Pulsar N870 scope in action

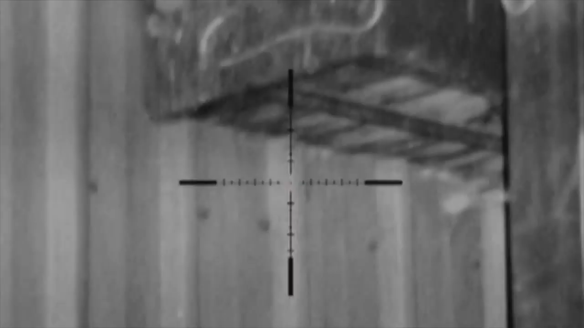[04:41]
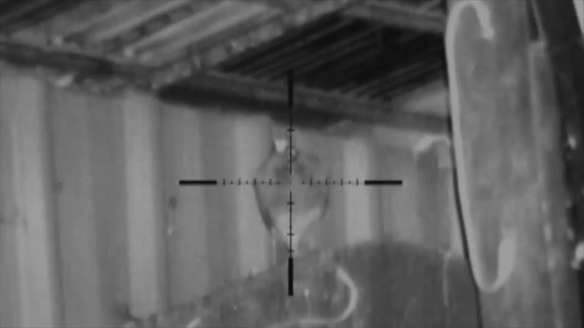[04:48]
the reticle is excellent on this particular device it's very thin
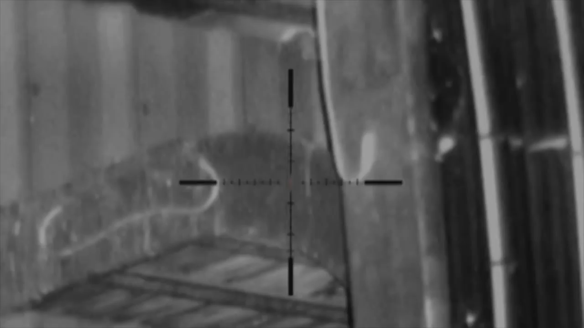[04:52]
and I just want to show you the sort of what you see with it at night the right some more pigeons hanging around but I couldn't get a decent shot at them